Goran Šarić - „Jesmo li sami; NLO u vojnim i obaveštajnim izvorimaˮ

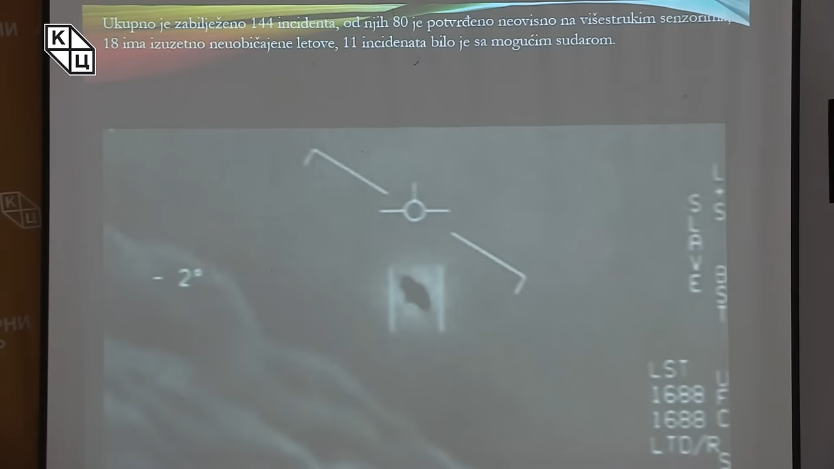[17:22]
I evo, dobro pogledajte ovu sliku, možda gledate u vanzemaljski objekat. Koji je snimljen, to je taj incident Nimic, znači taj nosač aviona. Zabilježeno je tada 144 incidenta. 80 je potvrđeno neovisno na više struknjim senzorima. Znači, nekad je potvrda i vizualna pilota, i senzori, i izvučna, i na svaki način, i na radaru. 18 ima izuzetno neobičajne letove, 11 incidenta je čak imalo mogućnost udara.
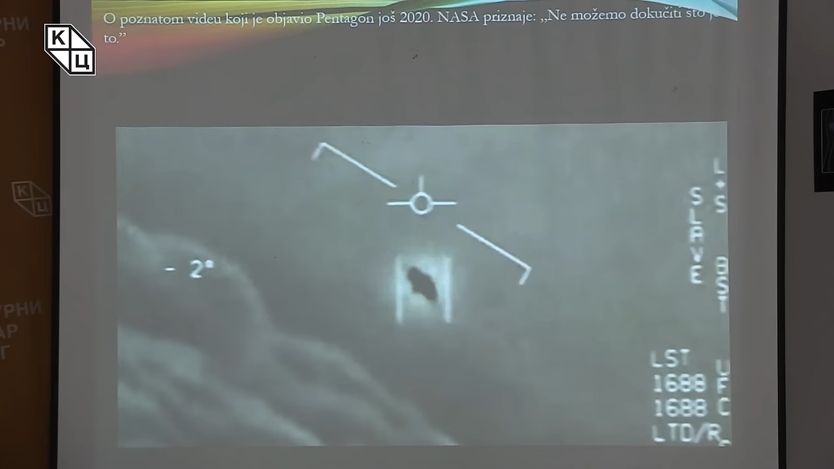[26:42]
Gledajte ovo dobro, možda gledate vanzemanski objekat. Znači, kaže NASA, ne možemo dok učiti šta je ovo. Nevjerovatno.